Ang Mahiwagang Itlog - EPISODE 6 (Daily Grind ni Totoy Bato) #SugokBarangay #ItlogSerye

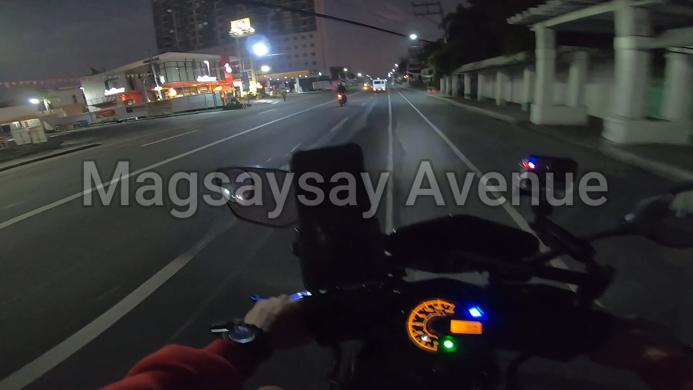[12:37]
Update tayo sa presyo ng gas dito tayo sa may Magsaysay Avenue. Ayan, medyo maluwang pa dito.